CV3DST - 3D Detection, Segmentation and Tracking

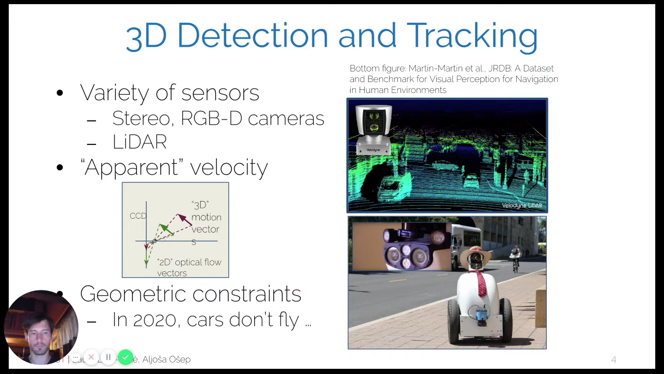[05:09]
Now I mentioned that we can use several sensors, not only cameras, but these sensors also have their limitations. So for example, they have limited scan range and very often sensor resolution is increasing the distance from the sensor. So in case of LiDAR, when we are far from the sensor, it is really, really difficult to infer from the observations what kind of object they are representing.
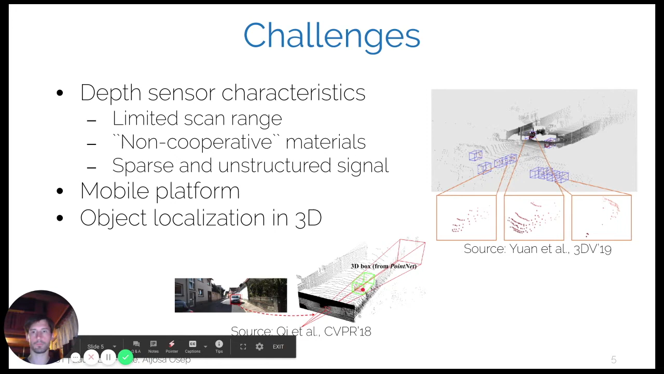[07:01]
And within this frustum, we need to be able to determine object size, orientation, and distance from the sensor. So multi-object tracking has its origins in the realm of naval and airline navigation.
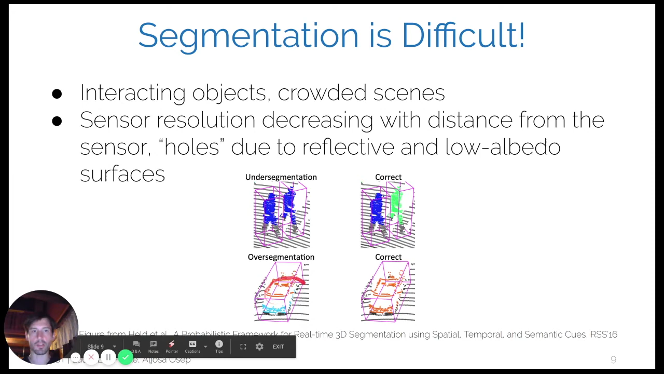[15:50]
And this also means that such an approach can also produce over-segmentations of objects. And again, we would like to segment and detect objects as a whole.
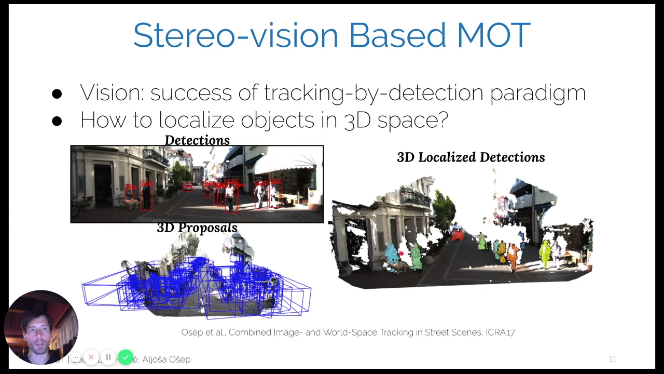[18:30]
And then, before tracking, we would associate these 3D segments, these clusters, with 2D detections. And if the association was successful, then we could precisely localize these object detections in the stereo point cloud, up to a certain distance from camera, of course. One of the important properties of this method was that we were jointly keeping track of 2D 3D states. So, in 2D image domain and 3D space. And this actually allowed us to update track states, not only when 3D localized detections were available,
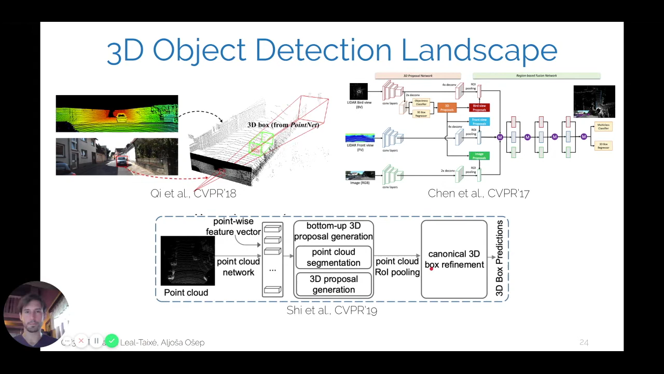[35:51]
And then we will classify these proposals based on this point cloud embedding. So, let's discuss this paradigm in a bit more detail.
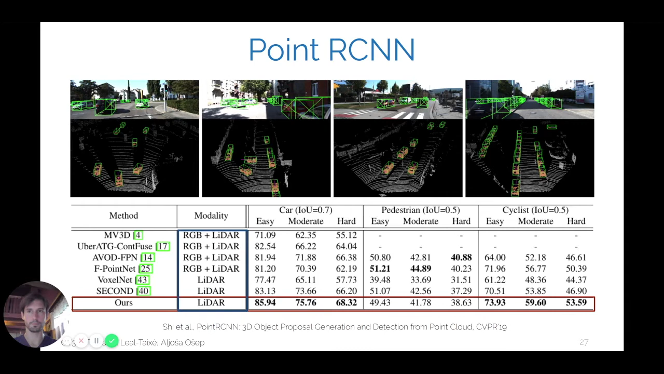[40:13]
On top, you can see qualitative results obtained on the KITI dataset.